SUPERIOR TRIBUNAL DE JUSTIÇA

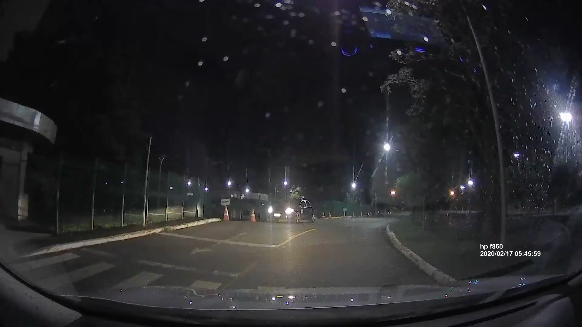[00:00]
Leque. Por que que tá fechado ali? Você sabe dizer?
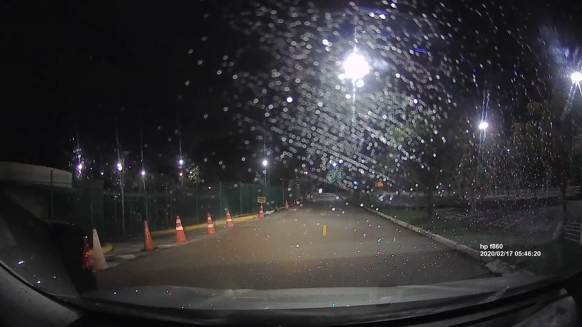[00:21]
Já pode abrir, é por causa de noite, que eu tô fazendo com o carro aí. À noite, vamos ficar entrando aqui dentro, de madrugada. Não, não, de noite é à noite, vai ficar fechado. Mas só puxar. Só quem tá ali agora, eu puxo pra fora. Eu puxo aqui pra fora. Entendeu? A noite é fechada, né? A noite é fechada. O túnel nem tá fechado aqui. Opa, ó.